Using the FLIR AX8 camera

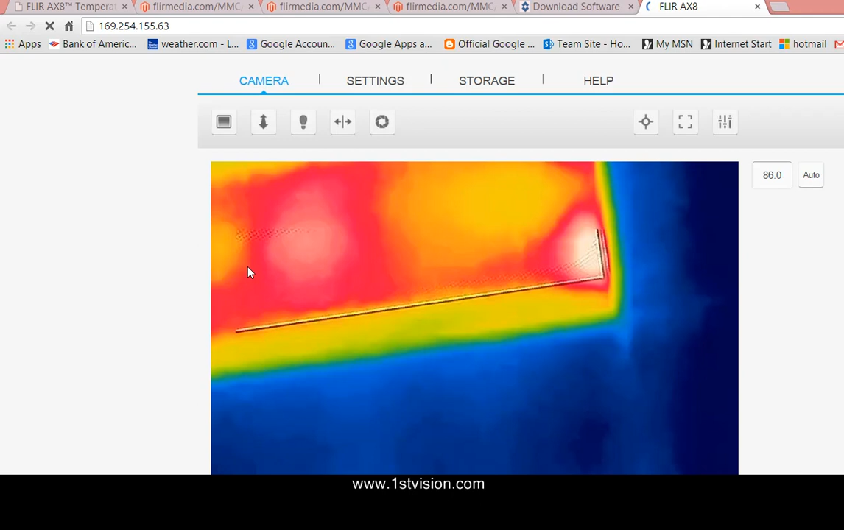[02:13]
it will come up asking for a user and password name. I've already used this camera once before so it's default admin and admin and what you'll see in your web browser has a bunch of tabs across the top. We're in the main tab for the camera.
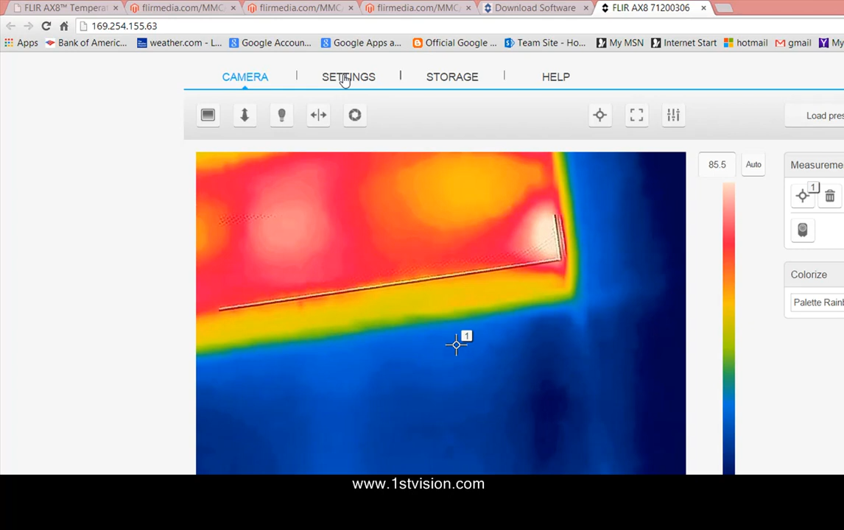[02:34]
If we go to the settings tab we can play with a whole bunch of settings that I'll show later.
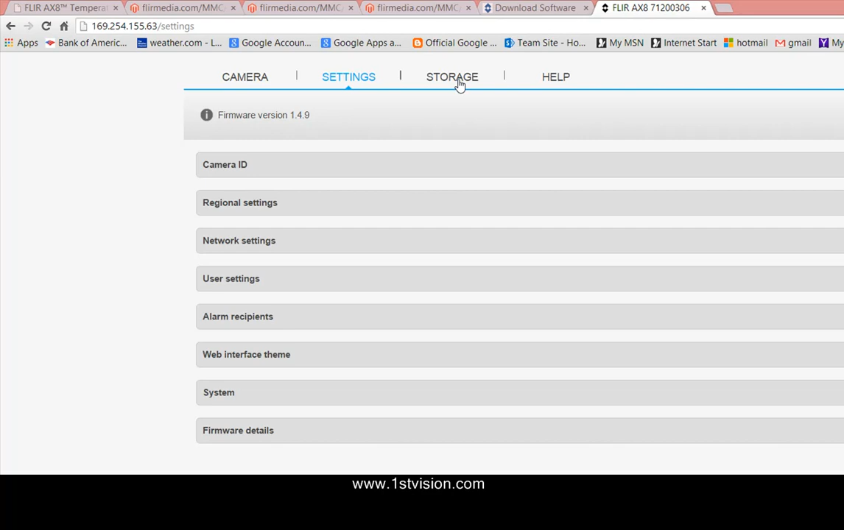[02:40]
In the storage tab you can have your images and videos and finally there's a help tab.
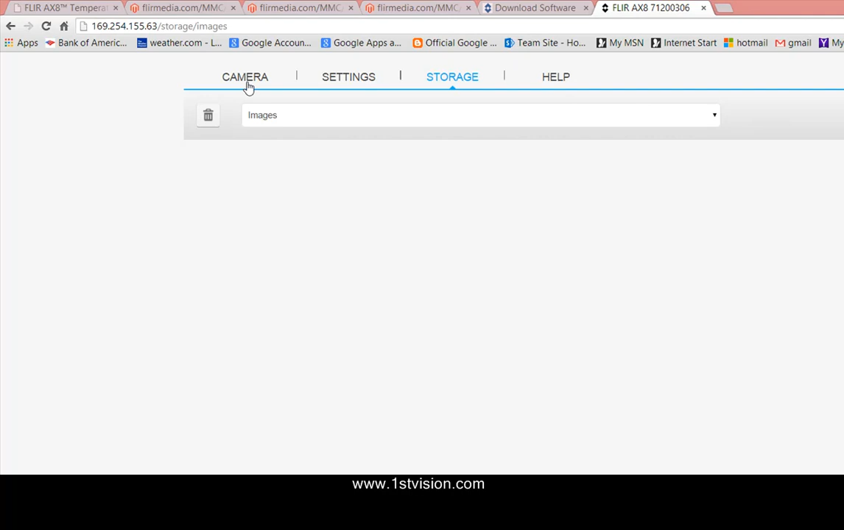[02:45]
So let's just go back to the camera tab. What we're seeing is the AX8 that's just on a table pointing up at a fluorescent light. And the first thing that we notice is along the side here there is a temperature gradient
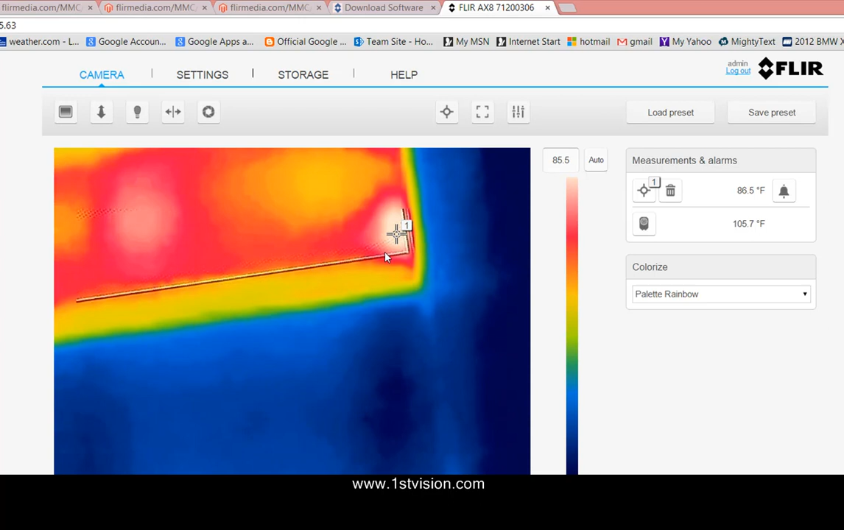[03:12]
On screen: spot 86.5°F
and there is one measurement point over here. It's telling you that it's at 73 degrees Fahrenheit. You can move that point if you need to and I'll put it over here where it's warmer. Now it's 86 degrees Fahrenheit and if I want I could change my color palette and it will show you various color temperature gradients.
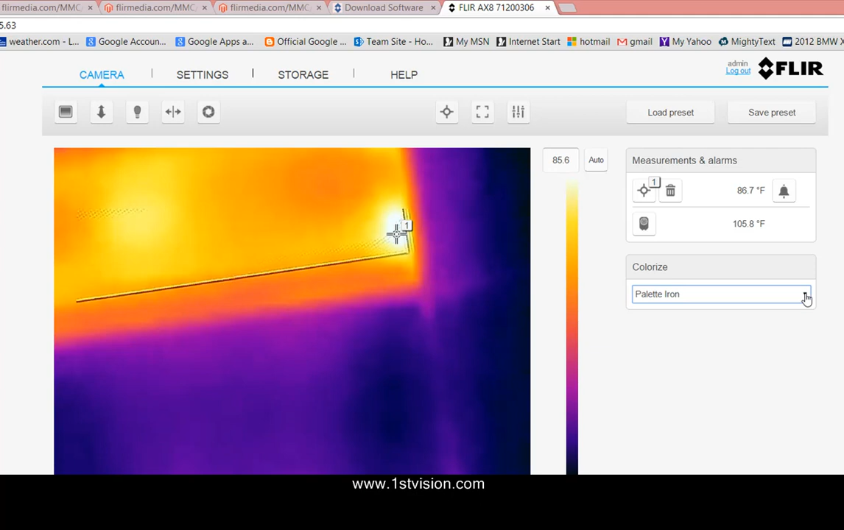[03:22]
On screen: spot 86.7°F
Let's go through a couple of the settings up top here. The first setting is do you want to look at the picture visually so there's just that fluorescent light. Do I want to look at it just with the thermal camera or what I think is great is when you superimpose the visual image on top of the thermal image and you get a much clearer picture.
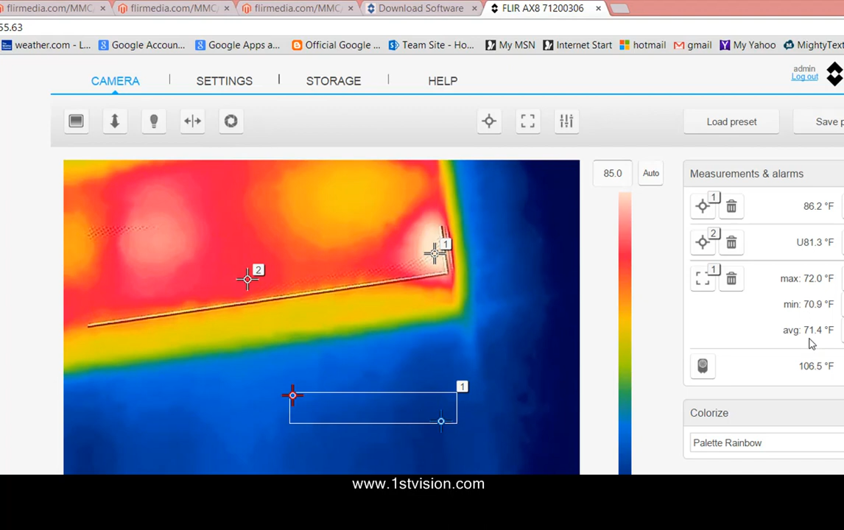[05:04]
On screen: max 72.0°F, min 70.9°F
The little box draws you a box which of course you can change the size of if you want and you can move it. And what that shows is the min, max, and average. You can put up the six objects or points that you want to measure and you can remove them by hitting the little trash can. But more importantly what you could do is you could set alarms and this is really how you'd use the camera. So we click the alarm on or off button up top here so should we activate it or not. It's not activated right now. And then you can set the condition for the temperature. Do you want it above or below a temperature?
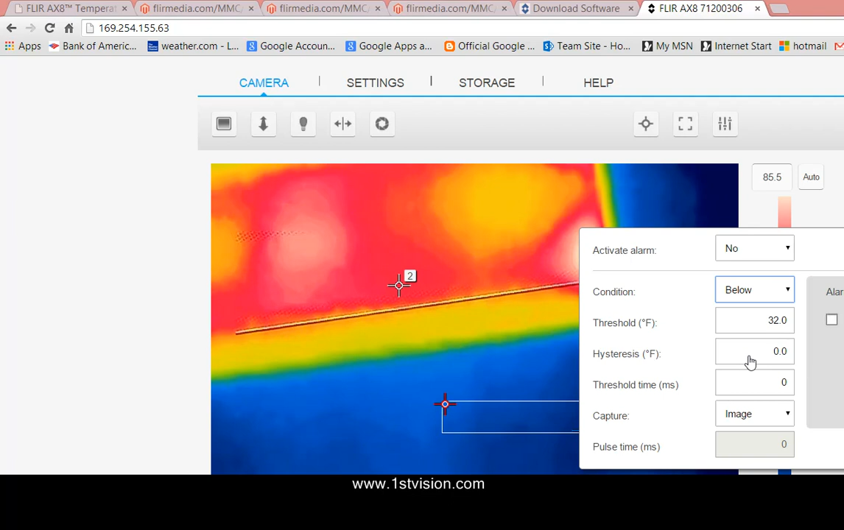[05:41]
This box is the temperature itself that you're going to put in. There's a hysteresis so it wouldn't be ringing back and forth. You can set that to whatever temperature you need. There's also a time so does it have to be longer or shorter than the condition that you put up here in the amount of milliseconds. And finally you want to capture images or videos.
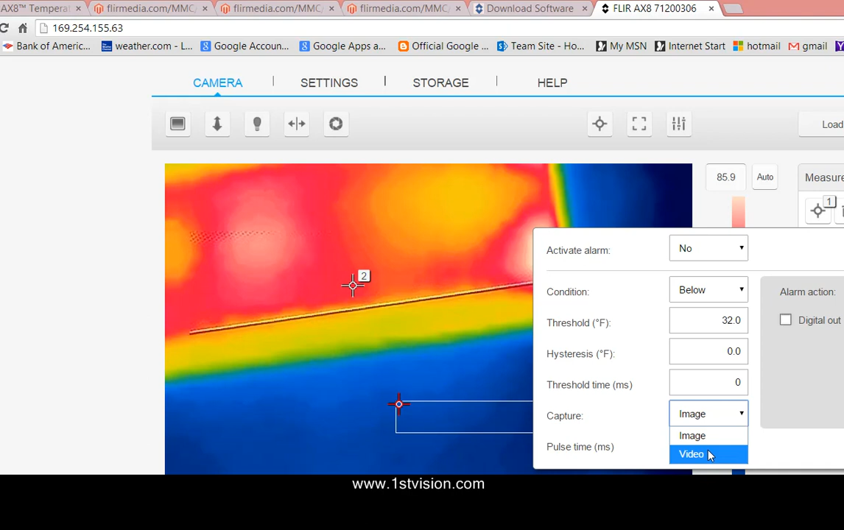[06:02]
Now for the alarm action you can have it output a digital signal and that you need the M12,
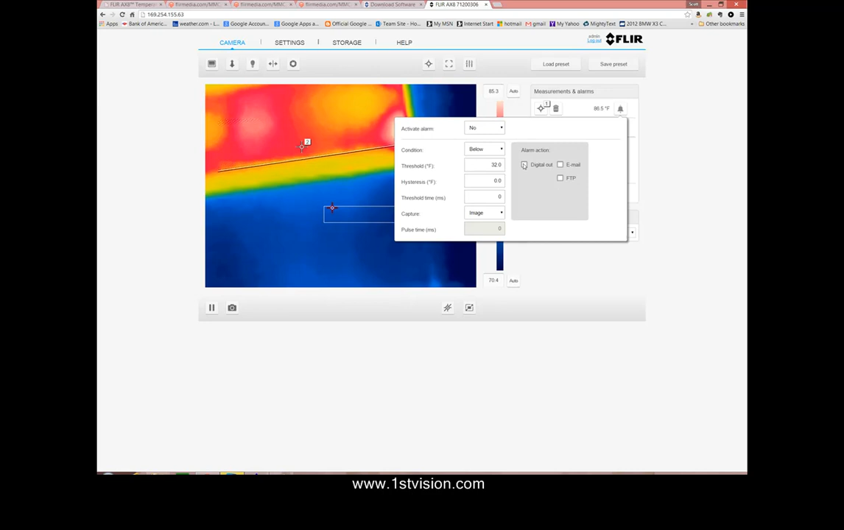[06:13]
to call it the flying lead connector for or we can send an email or upload to an FTP site. Sorry about that.
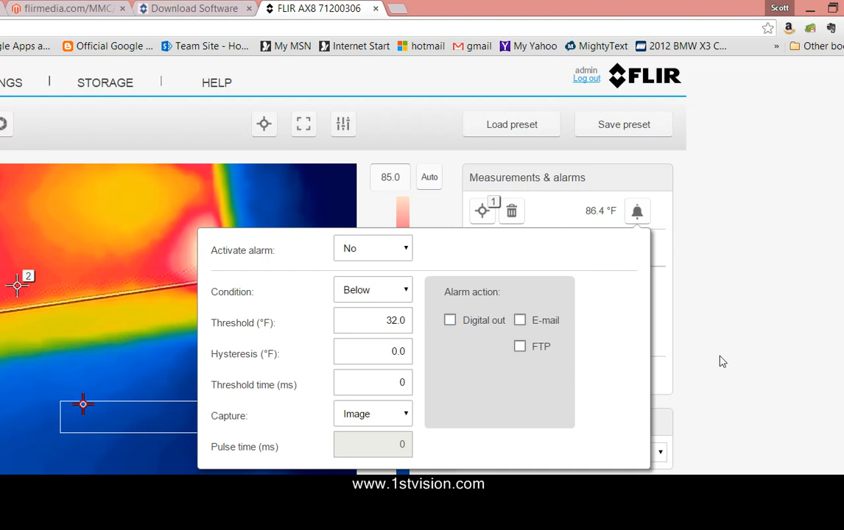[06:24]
On screen: spot 86.4°F
Finally we can load and save the presets that are in the camera. So this generally shows how you would use the camera. The next tab we have is for the settings. Now these are somewhat self-explanatory.